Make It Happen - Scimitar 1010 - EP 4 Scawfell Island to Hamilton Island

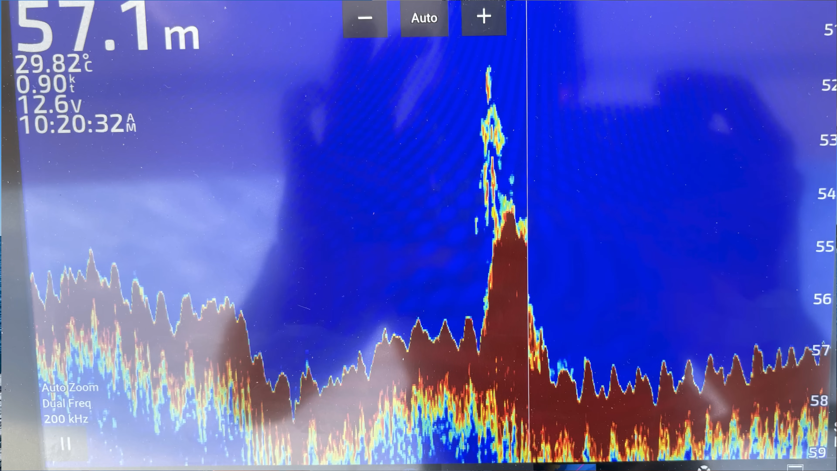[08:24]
On screen: depth 57.1 m, water 29.82°C
the mark with the uh where we got the nanny
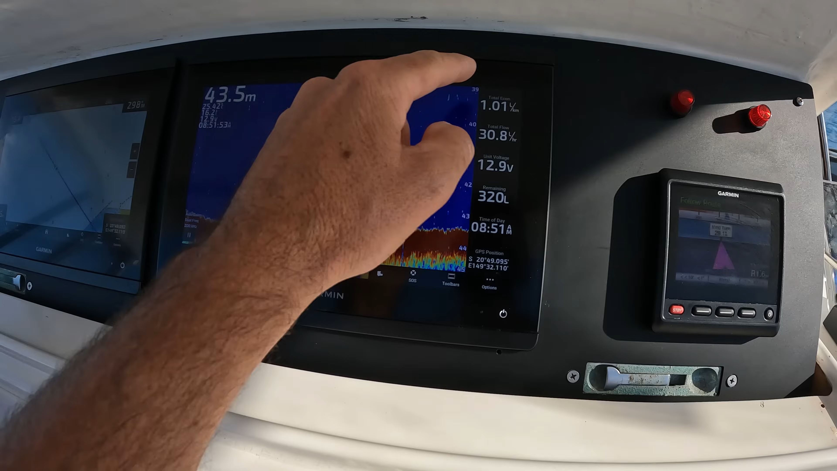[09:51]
On screen: depth 43.5 m
these are very user friendly and easy to use now please by all means give me some feedback if i can improve this any i'm still getting used to it but i have found that like this is just what i've been leaning towards so you can see here it's a bit easier to explain on these plotters as opposed to the furono setup
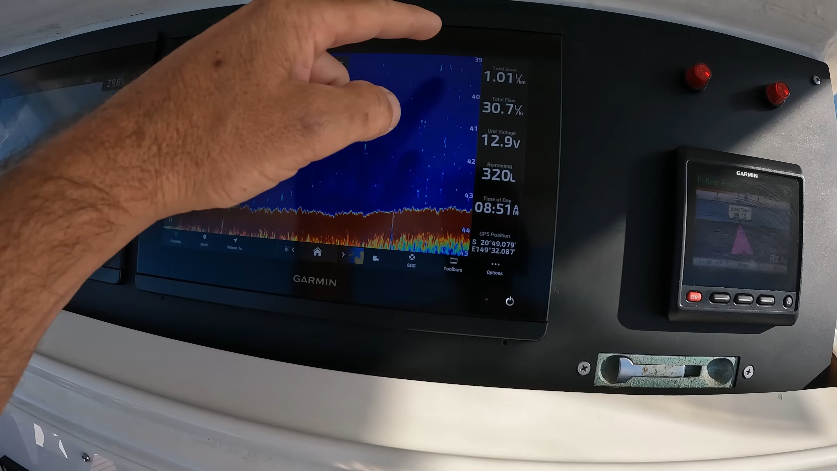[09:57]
but you can see where we're in 44 meters of water um but i'm only looking that that's 39 meters there so that's where it starts so i'm looking in meter increments so it's probably down a fair bit there um but you can change it you know so
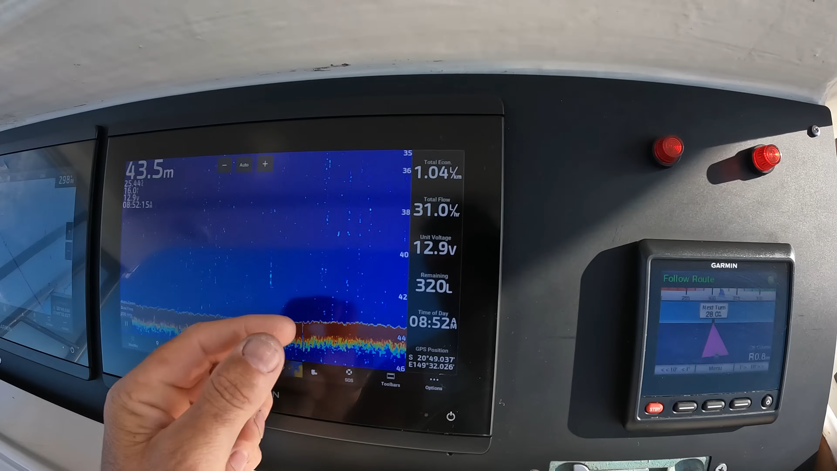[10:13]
On screen: depth 43.5 m
you know that's once we start getting into these you know there's two meter increments there but the reason being is that you know like if we're looking for fish on the bottom good
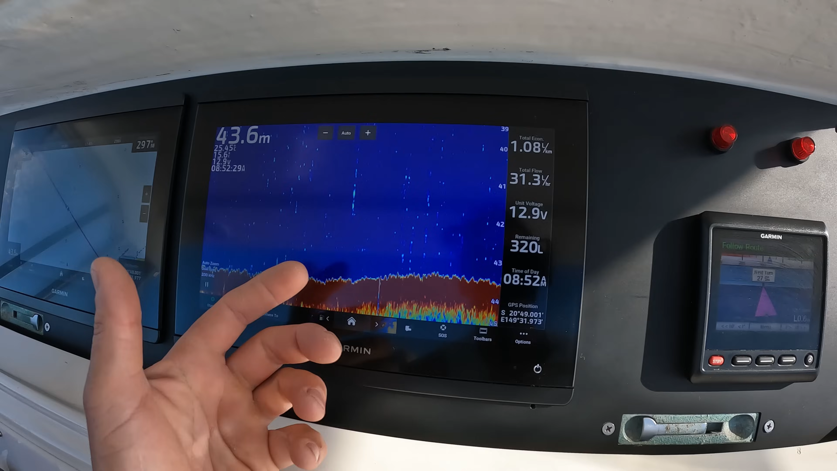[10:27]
On screen: depth 43.6 m
nannies things like that emperor i'm looking for marks you know like anything that's a bit of structure that's
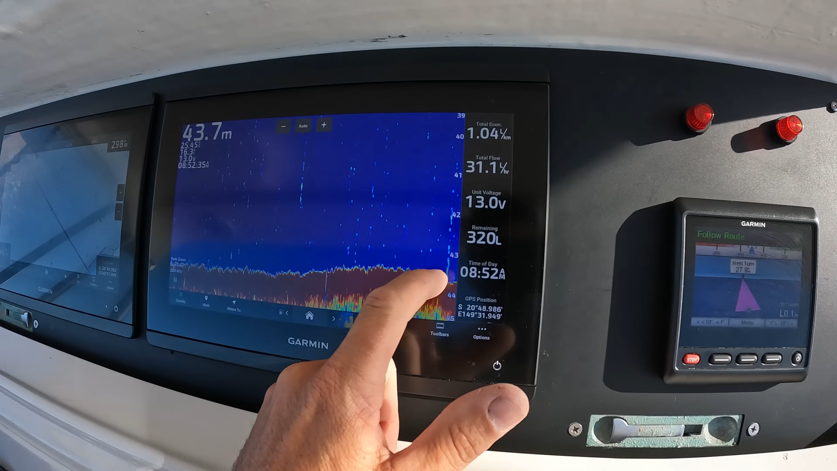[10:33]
On screen: depth 43.7 m
like the size of an esky you know like so you're looking for little small rocks and bumps on the bottom with
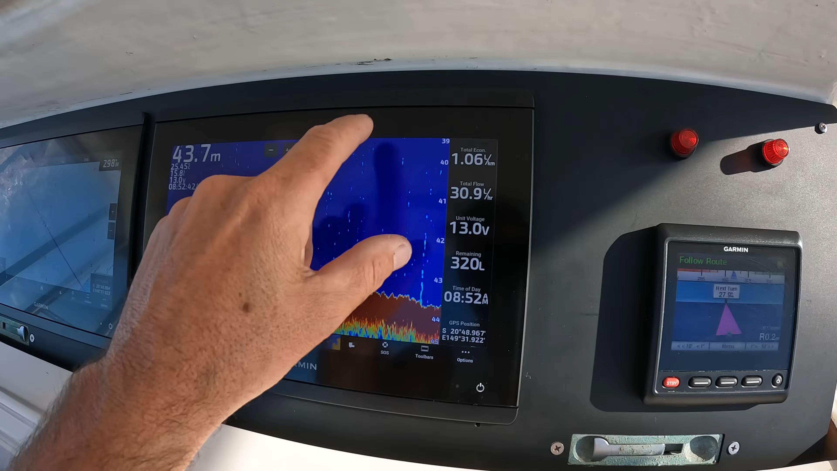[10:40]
On screen: depth 43.7 m
something above it so as we're cruising along here i'll be looking for definitely
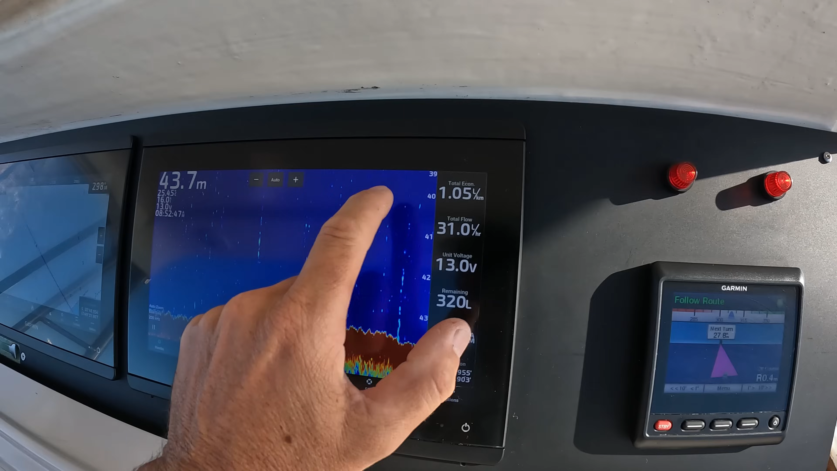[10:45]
On screen: depth 43.7 m
a show of something hanging above the grip bottom and then when we slow down and and we'll turn around then we'll mark that on the sounder comes across over here
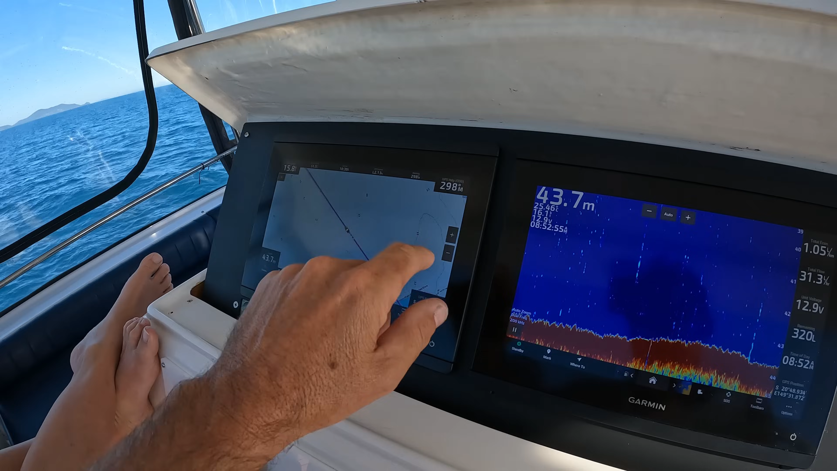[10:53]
On screen: depth 43.7 m
and then i'll come back then and we'll start doing some loops and try and find that rock and if it's just
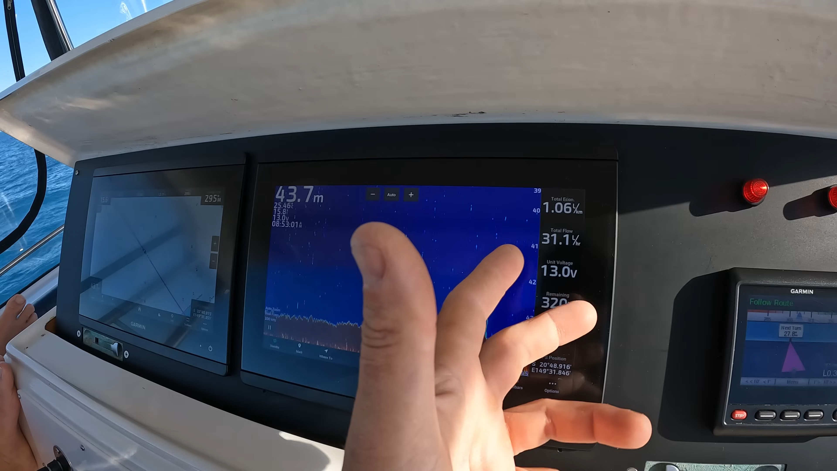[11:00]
On screen: depth 43.7 m
bait yeah it might be right okay might be some traveling fish or something but if there's a bit of structure with the fish above it it's normally game on so we'll see